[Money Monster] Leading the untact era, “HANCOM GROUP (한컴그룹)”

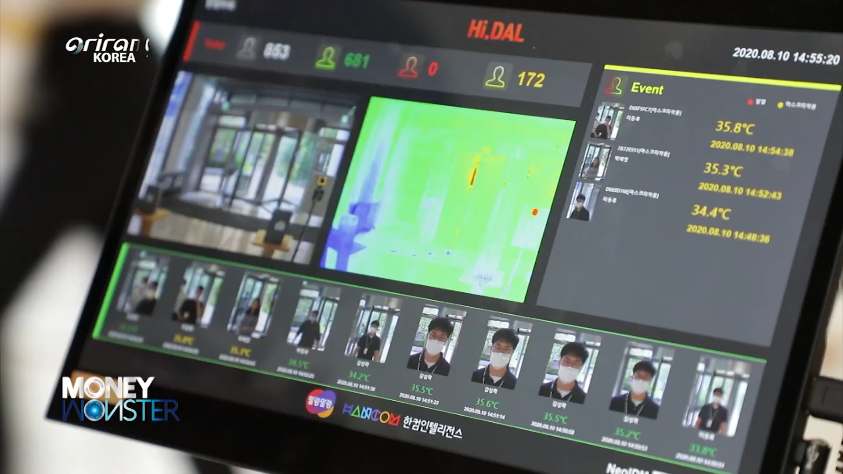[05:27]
It can recognize faces even when wearing a face mask, measure forehead temperature,